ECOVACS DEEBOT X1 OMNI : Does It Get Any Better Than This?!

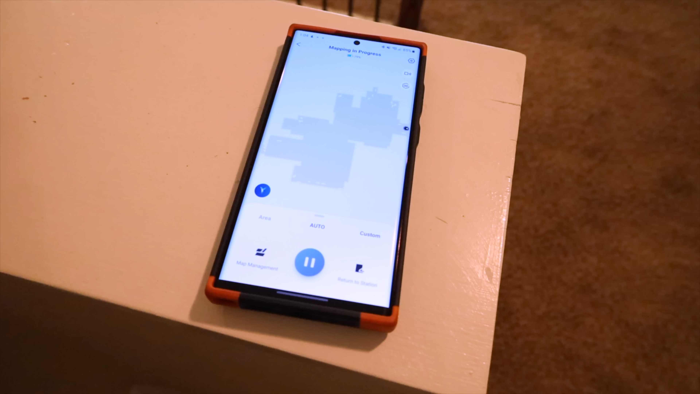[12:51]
get a good accurate map of your house because it has to take the map while it's cleaning your house here it goes out before it cleans and gets a good accurate map of your house.